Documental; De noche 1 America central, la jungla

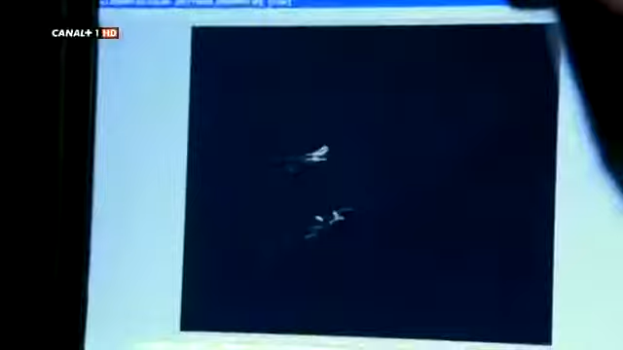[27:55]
George puede ver por primera vez que las arañas lanzadoras de red son muy sofisticadas.
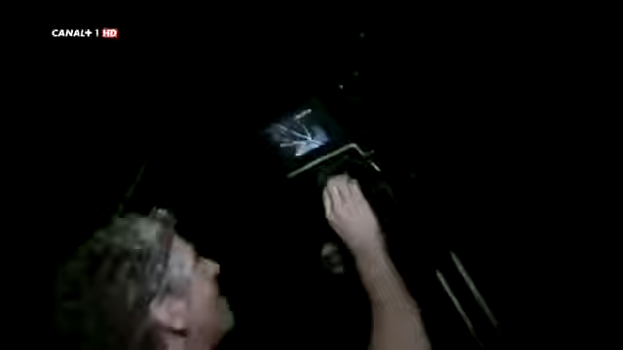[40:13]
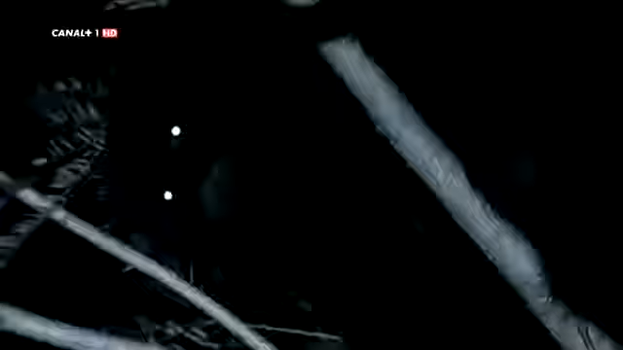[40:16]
Y sería estupendo si este estuviera llamando a otros.
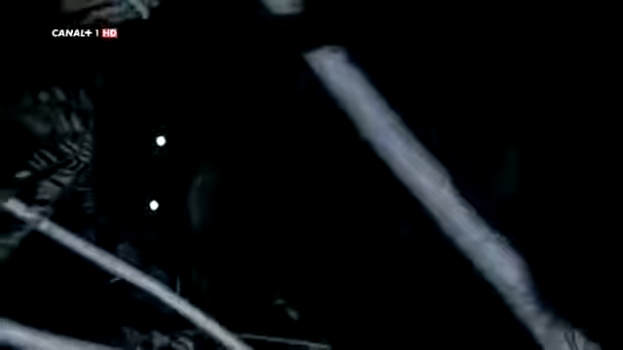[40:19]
Qué típico.
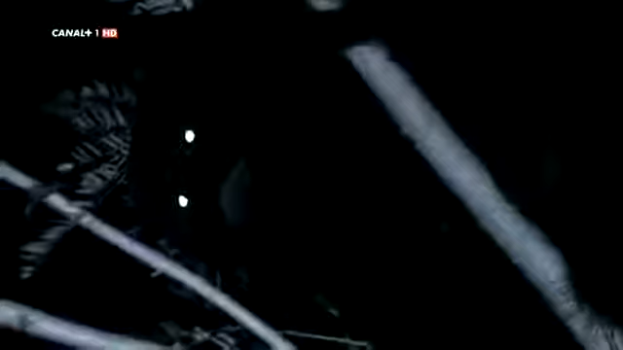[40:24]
Con tanto ruido y el único mono aullador que consigo ver realmente no está haciendo ninguna llamada. Los monos aulladores no se pueden mover libremente por los árboles al oscurecer.
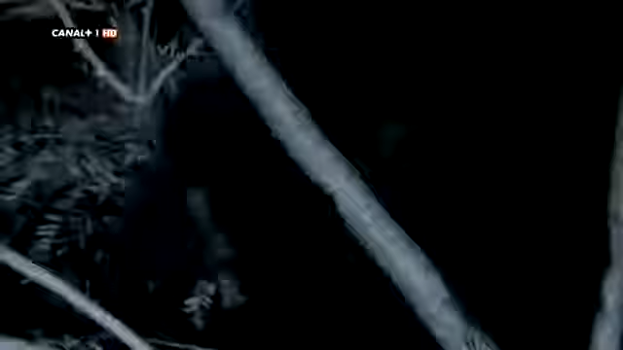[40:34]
Su visión nocturna es casi tan mala como la nuestra. Así que utilizan su llamada tan distintiva para espantar a los animales nocturnos que entran en su territorio en busca de alimento. Pero ahí fuera, hay alguien más.
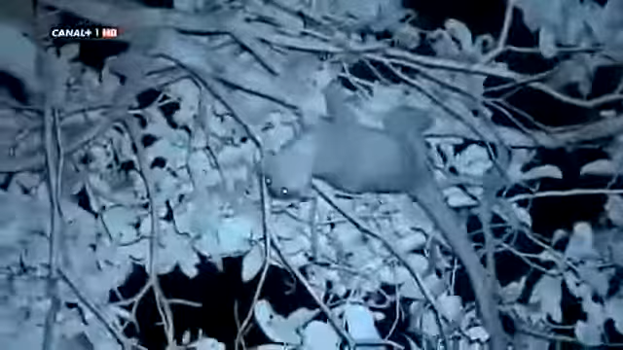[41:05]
El kinkajú está especializado en árboles y también en la oscuridad.
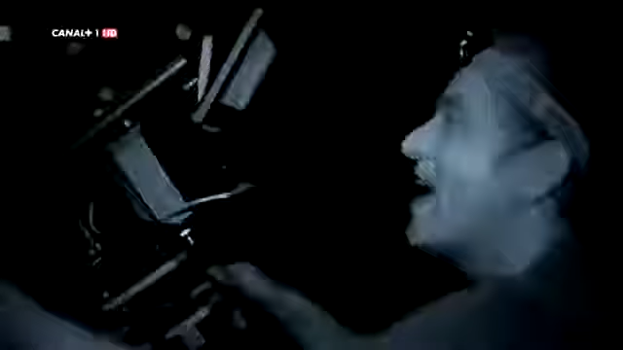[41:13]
Yo incluso me atrevería a afirmar que los kinkajúes odian la luz. Se meten en los huecos más profundos de los árboles que logran encontrar y se pasan allí todo el día.
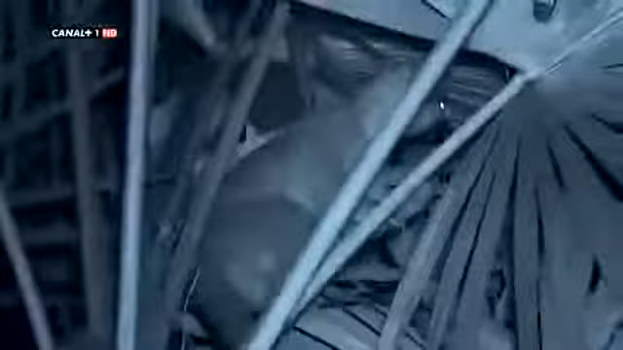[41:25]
Y no hay razón que mueva al kinkajú a plantearse siquiera salir durante el día.
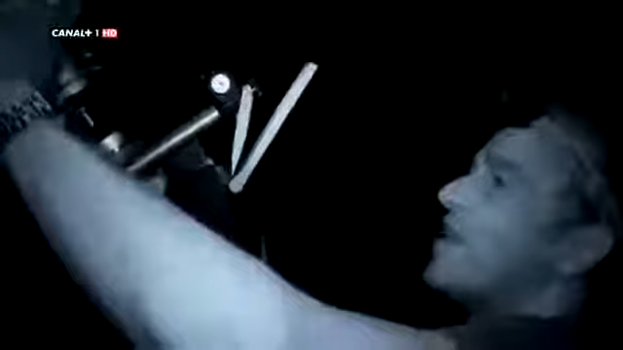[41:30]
Encuentra todo cuanto necesita después de oscurecer. Los kinkajúes salen de noche cuando hay poca competencia por la comida. Todo su sistema biológico está preparado para la vida nocturna en los árboles.
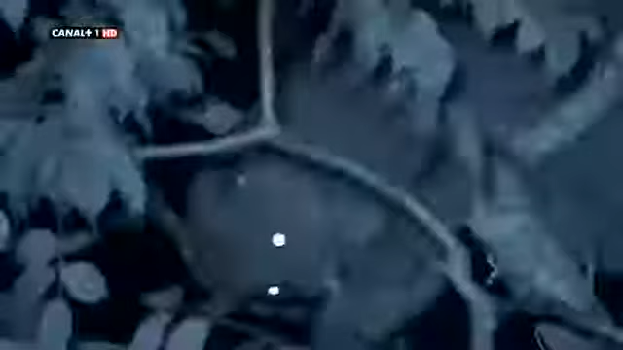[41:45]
Ojos grandes que le ayudan a ver con poca luz.
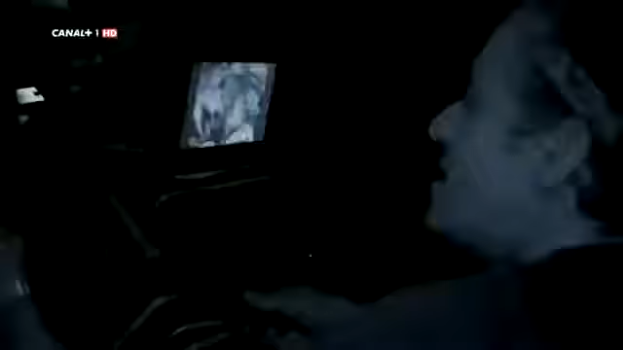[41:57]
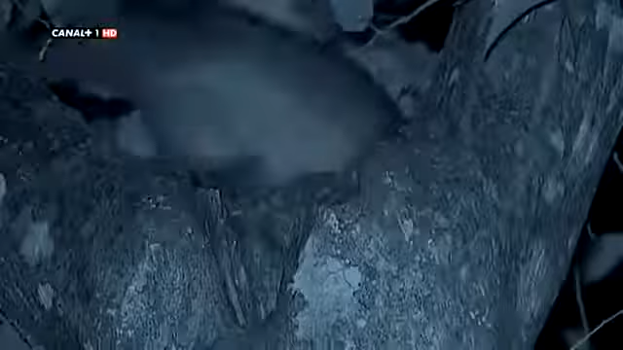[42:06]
Su rastro oloroso marca todas las rutas que toman, de manera que nunca se pierden en la oscuridad.
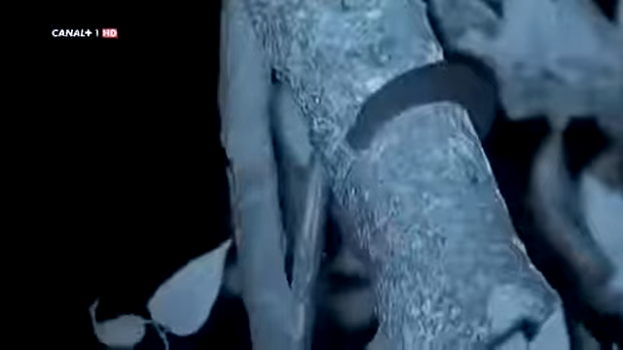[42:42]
Algo que le es posible solo gracias a su enorme cola prensil. Se puede ver lo flexible que es. Pues imaginaos cómo será coger fruta en estas ramas larguiruchas. Hace falta poder estirarse y contonearse. El kinkajú lo puede hacer con mucha facilidad.
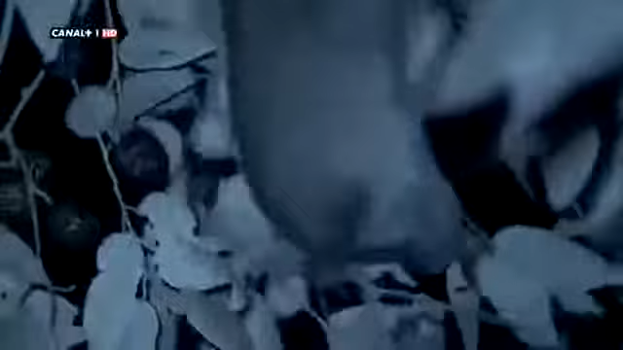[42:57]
Parece de goma. Ver esto es todo un privilegio, la verdad. Lo que estamos observando es el resultado de millones de años de evolución.
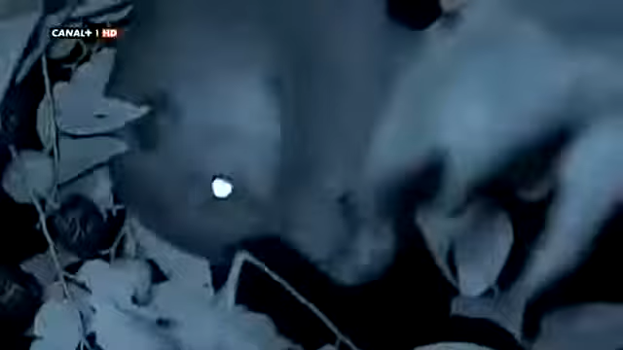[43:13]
La noche y el entorno han conformado un animal que se ha convertido en todo un experto.
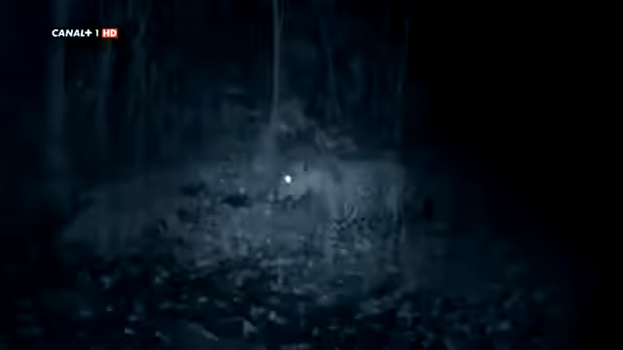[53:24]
Los guardas forestales han captado imágenes de un jaguar con cámaras a distancia en las proximidades de la playa y han visto sus huellas en la arena. Estos esquivos grandes felinos actúan bajo el manto de la oscuridad, cuando sus agudos sentidos les dan ventaja sobre su presa.
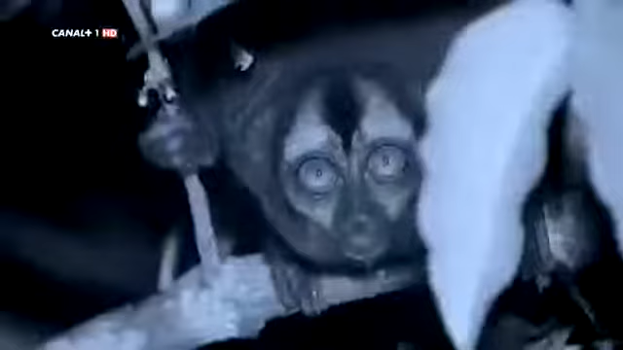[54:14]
adaptados todos ellos a la oscuridad.